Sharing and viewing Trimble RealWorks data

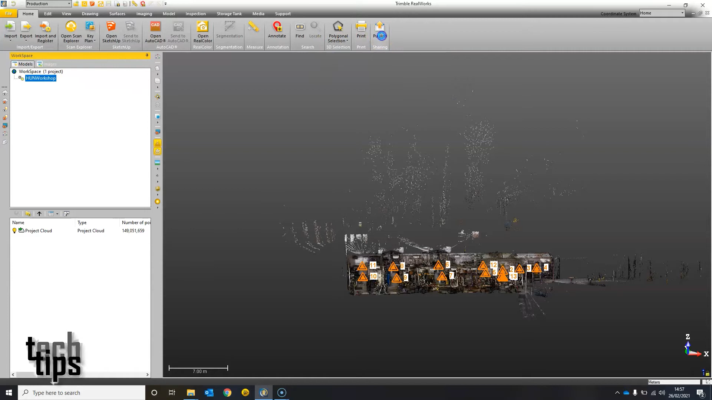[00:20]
a client or any other interested party and you can configure the views so it can display your company logo a certain image in different colors you've got the option to send them a full data size or a sample sample size and then they've got the
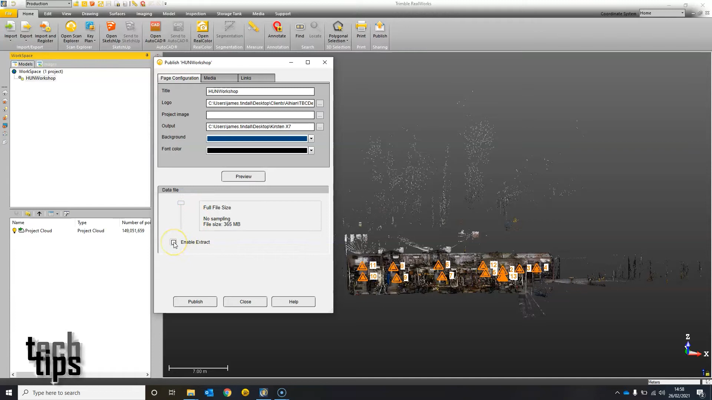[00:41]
ability to or you have the ability to let them extract data or not once published